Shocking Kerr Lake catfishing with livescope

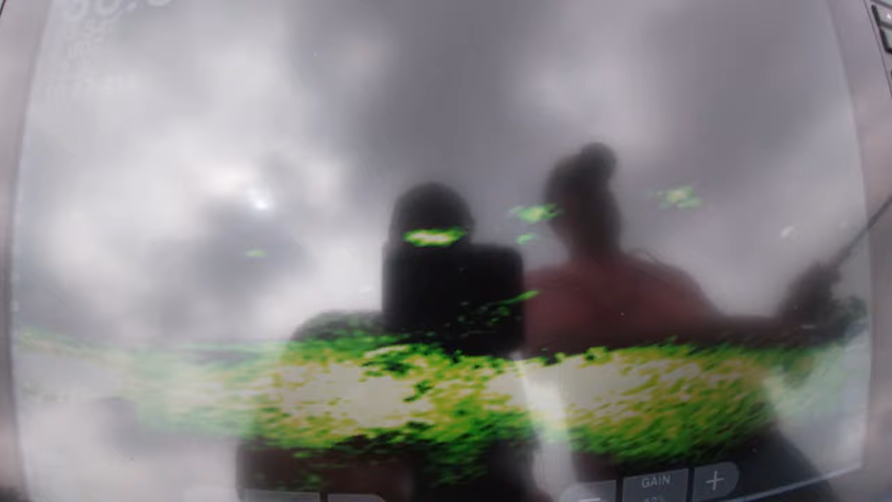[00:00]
oh he pulled it down he pulled the rod was doing this well i need to catch that fish i have to
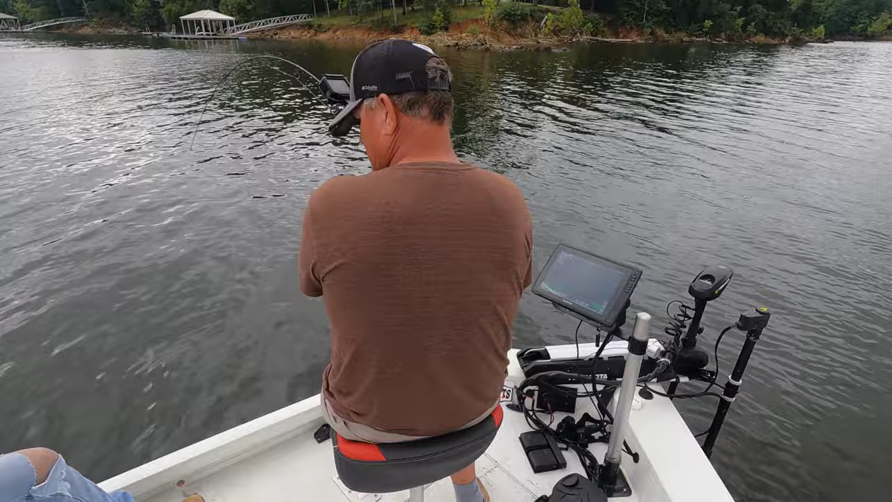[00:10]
he's turned there
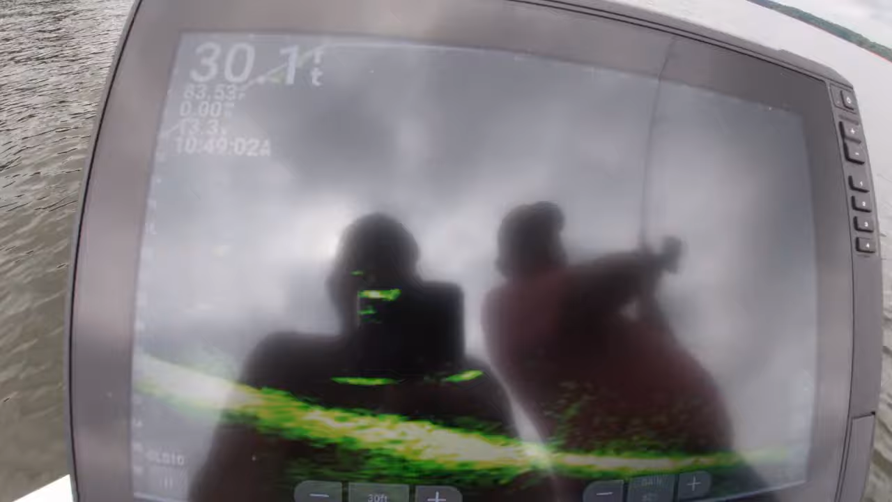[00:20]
he is come on over here oh hey guys we are cur lake today we are live scoping catfish catching them just off the bottom boom i bet you've never seen that before
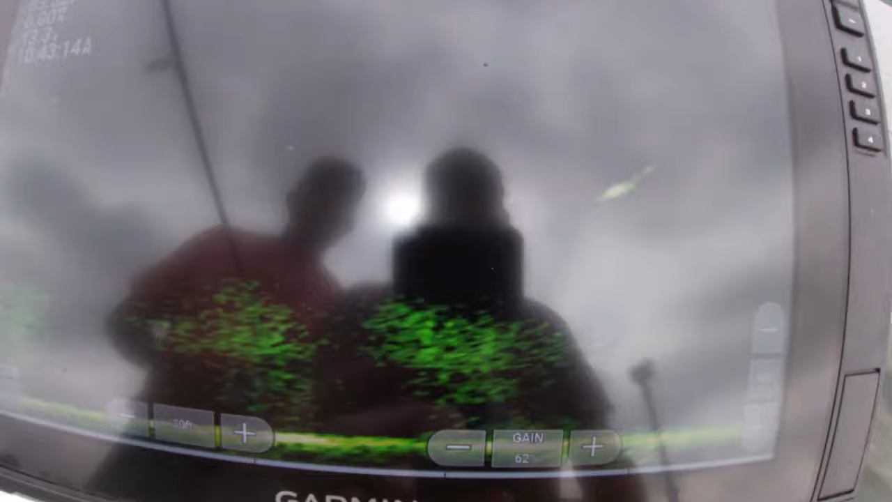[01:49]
pick it back up you got a couple of fish right in there so that comes a catfish right there here's the bait y'all that the bait right there
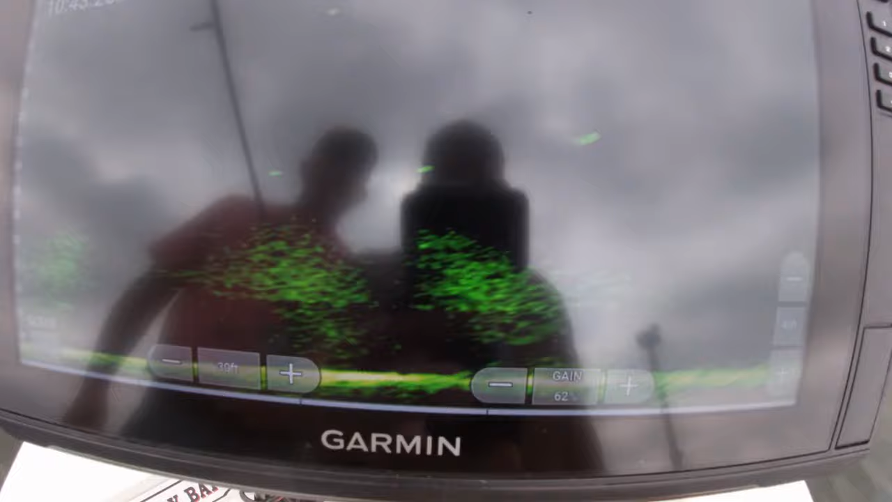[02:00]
there's the bait right there boom he's sounding ain't it
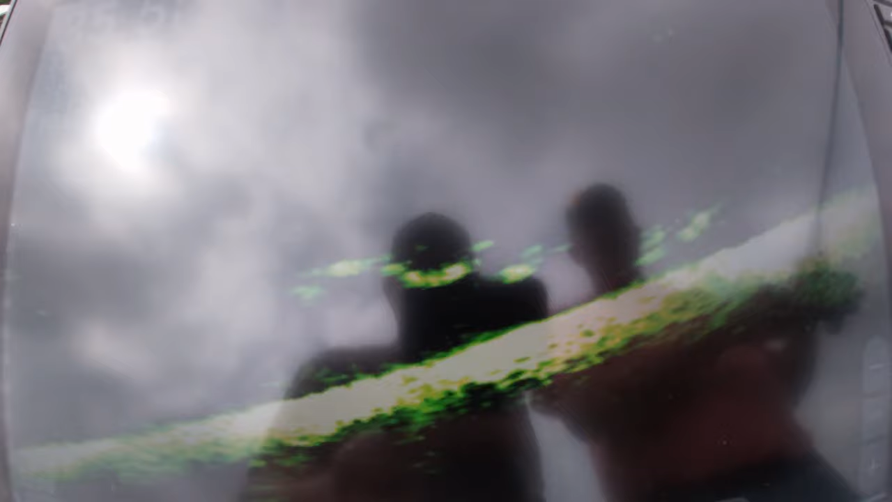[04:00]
pick up on it a little bit and then let it drop back
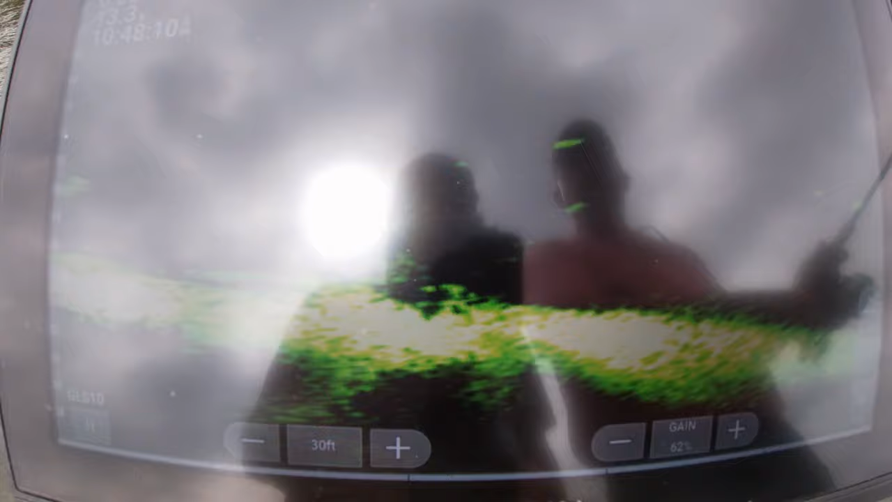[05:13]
that's the bait right there yeah ain't it
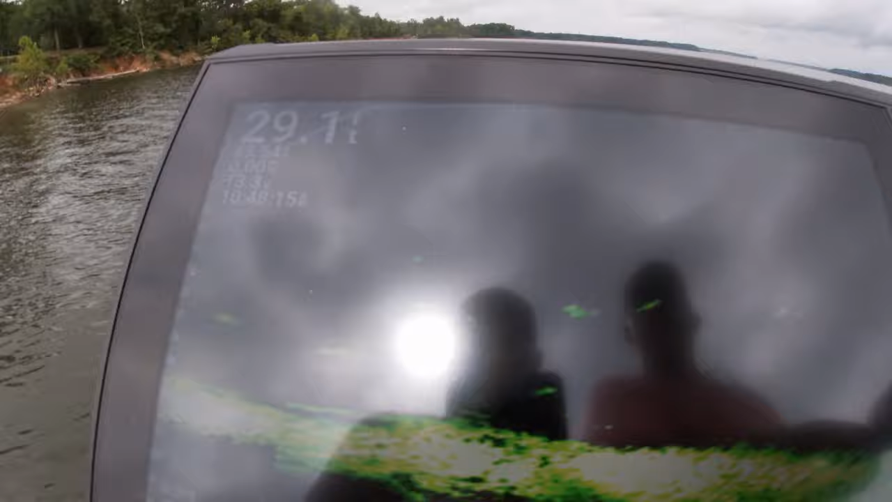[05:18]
but it it gradually works its way back to us yeah pick up on and get the attention there come one
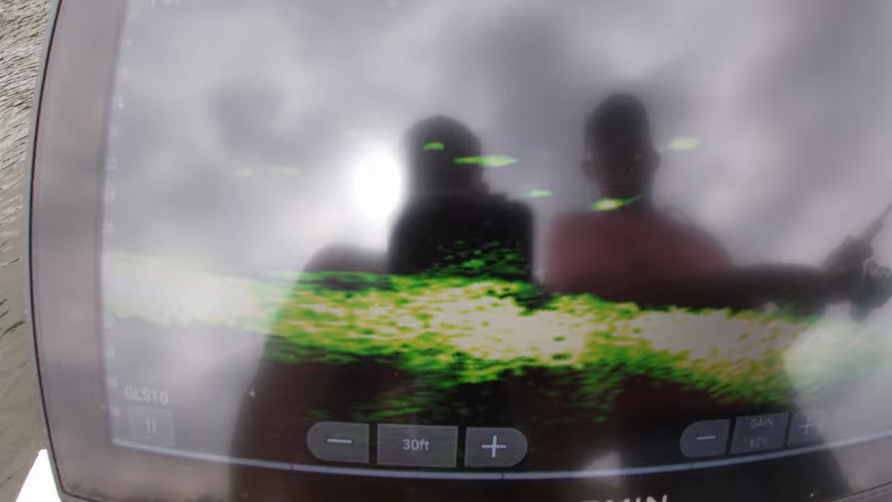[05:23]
uh look at that look at them catfish y'all good gracious when they when they get close you pick up on it drop it back sometimes they'll come over there i might have to re-pitch it
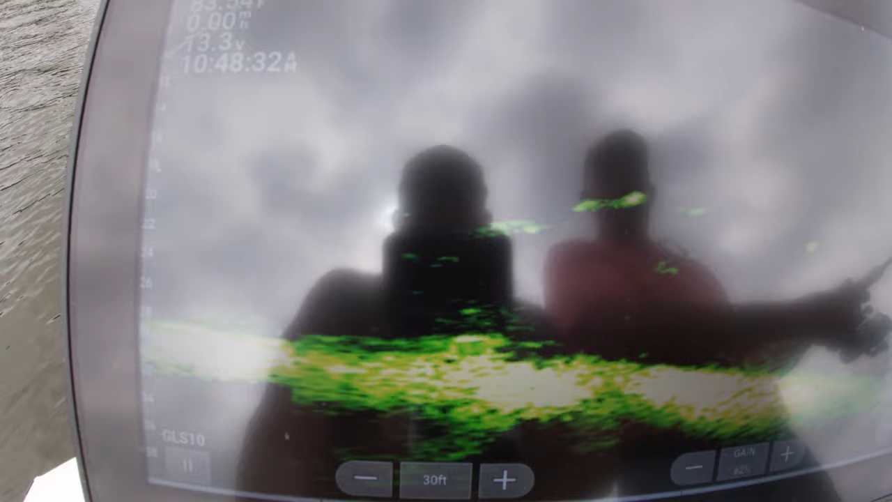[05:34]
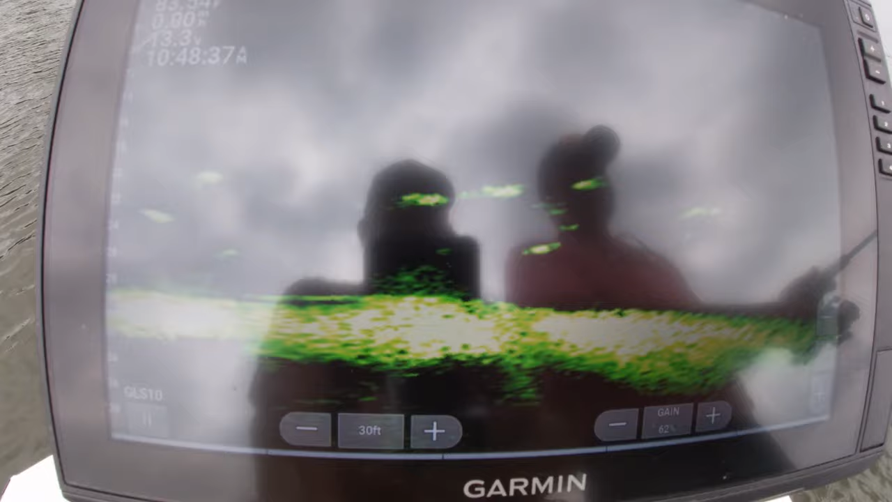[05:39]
put this all the way over yonder you got fish right there drop it down a little bit there's one right there
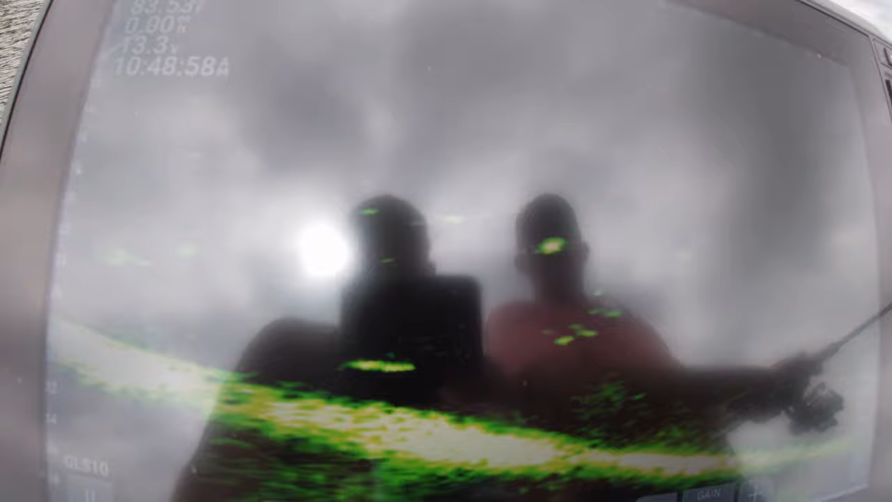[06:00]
there he's turned there he is